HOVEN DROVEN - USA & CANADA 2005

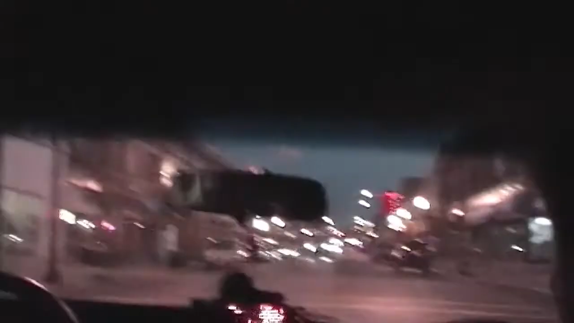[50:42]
Var det inte bara lampor? Jag vet inte hur mycket taxibilar kommer.
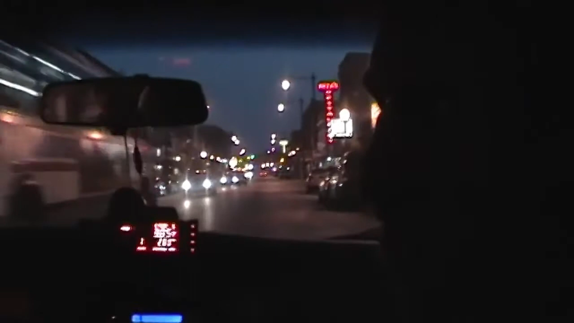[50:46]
Så kom det 100 bilar så här, taxibilar. Ja, precis, ja visst.
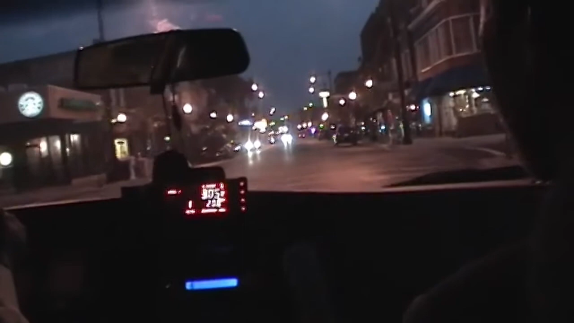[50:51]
Det var ju lugnt liksom. Men, ja. Men det är skönt för att den killen får göra det. Jävla trafik alltså, det var klockan 6. Fan vad fan skjut åker. Ja men jag tycker också, kul för han har åkt till den här kvällen så här, inte en jävel åka.